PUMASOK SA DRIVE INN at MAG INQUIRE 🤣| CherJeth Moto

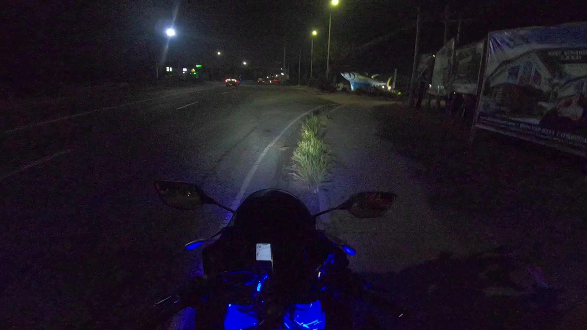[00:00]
So what is up mga kabsat? Magandang gabi sa inyong lahat. Kararating lang natin ng Jensan. Siyempre galing tayo ng Itom sa Rangani Province. Saan tayo natuturo, no? So, ito nasa Fishport na tayo kung nakikita niyo yung malaking isda dyan.
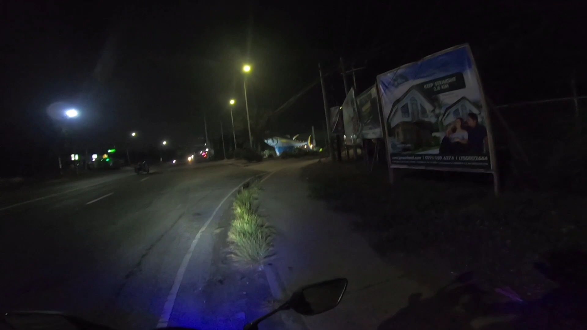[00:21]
Yan yung landmark ng Fishport. And, ate, oras na ba? 11 na siguro.
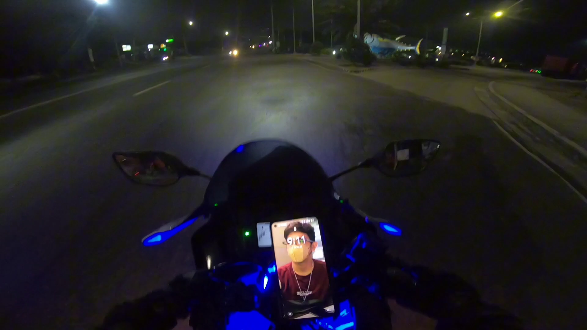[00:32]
9:11 in the evening. So, galing tayo ng Itom guys, mga 7:30 or quarter to 8 na. Medyo mabilis tayo kasi unang kalaban sa daan. Medyo late na din yun sa biyahe, ano?
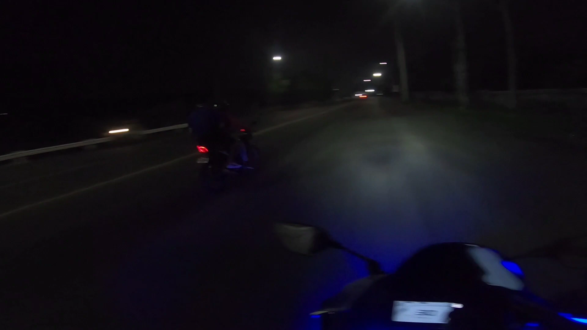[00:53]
Pasok tayo ng city. Usually dito ako dumadaan sa, ano, sa diversion road. Kaso medyo late na, ayokong dumaan dyan masyado pa gano'n.
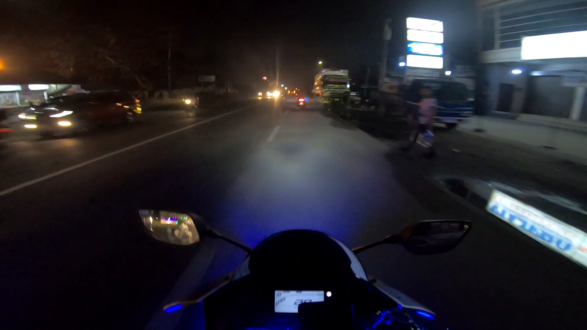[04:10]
Medyo malapit na tayo sa mga kabsat sa downtown. Barangay Kalumpang guys, may medyo ano yun, medyo malaking barangay din yun, maraming pinahan, maraming kainan, fast food, pizza. Pero tayo kaya sa downtown mismo. Downtown Jensan.